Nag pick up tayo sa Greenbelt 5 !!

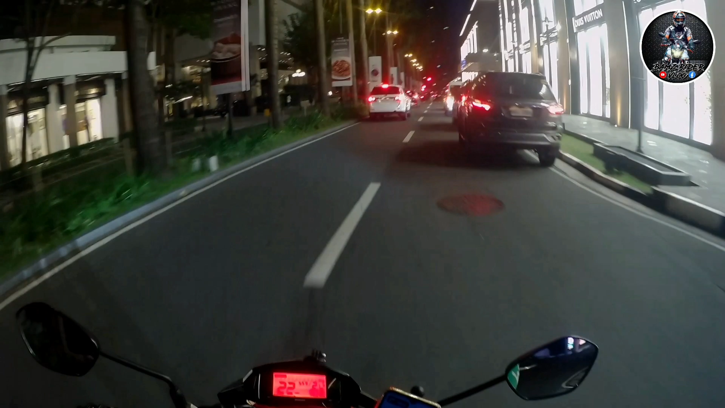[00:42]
Pick up tayo dito sa Greenbelt 5 Makati.
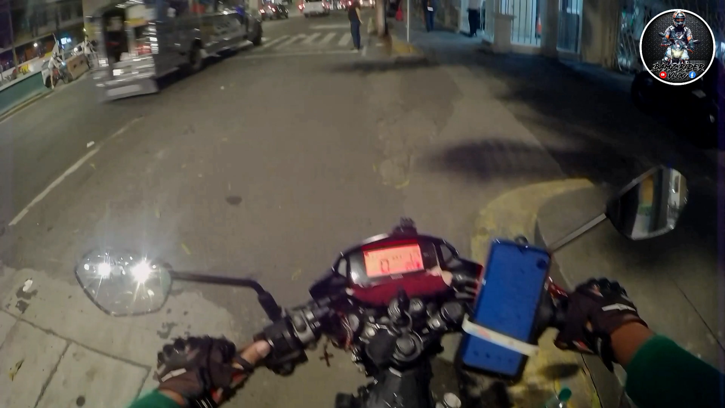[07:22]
Kaliwa na tayo dito mga alam.